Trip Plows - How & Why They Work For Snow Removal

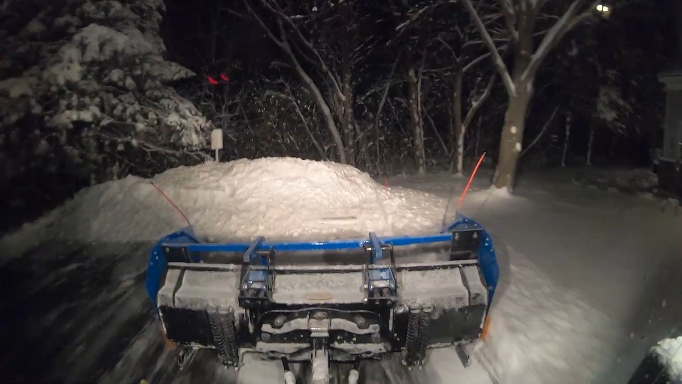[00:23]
Let's talk about a couple of key features in regards to trip plows. First is reset capability. Once the obstacle is passed, the blade automatically returns to its original position,
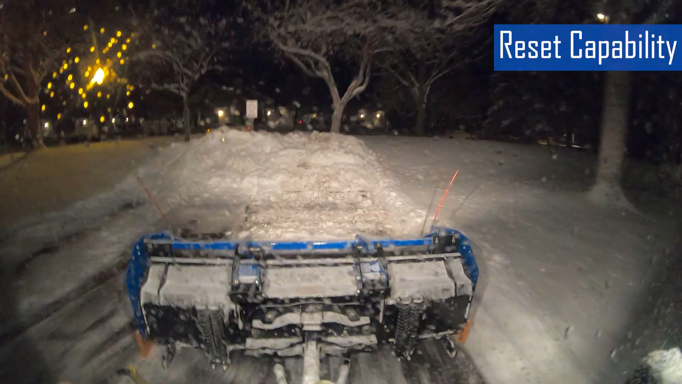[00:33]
allowing plowing to continue seamlessly,
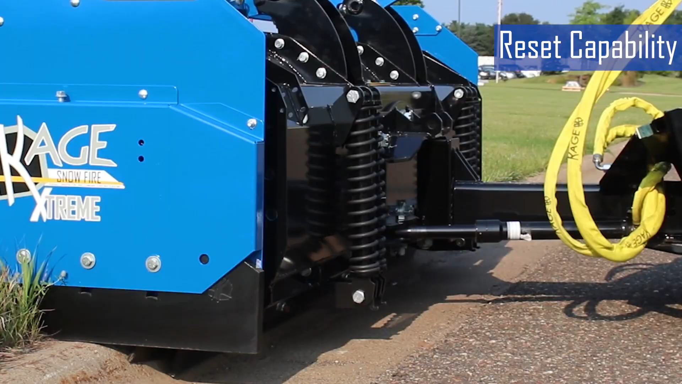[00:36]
generally through the use of either compression springs or extension springs. There are two types of trip plows, a full trip plow and a trip edge plow.
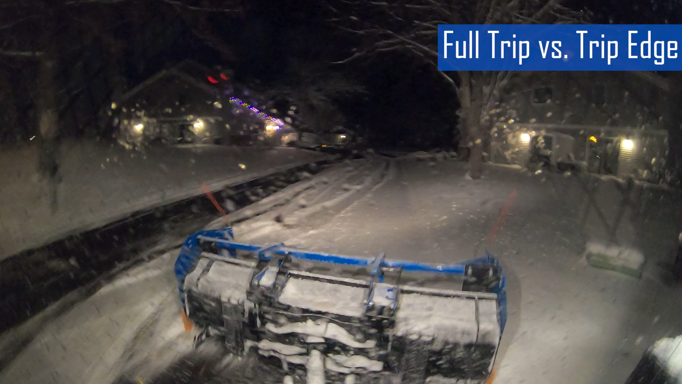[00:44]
With a full trip plow, the entire plow blade tilts forward upon impact. With a trip edge plow, only the lower cutting edge trips, leaving the upper blade stationary.